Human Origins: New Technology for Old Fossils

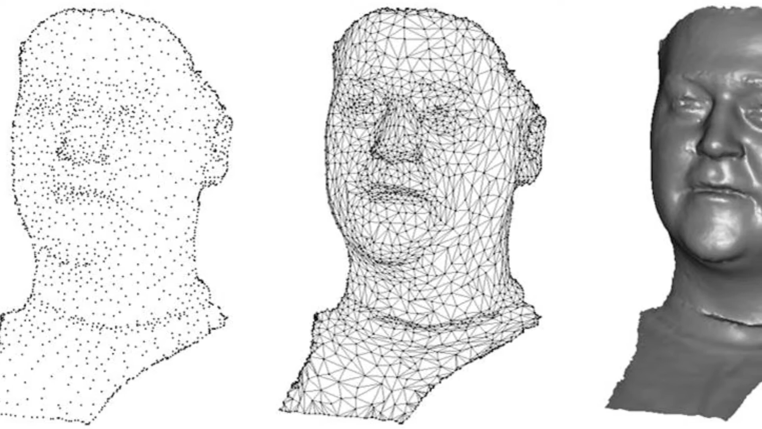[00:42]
Essentially what happens is as the laser goes across the surface a sensor captures that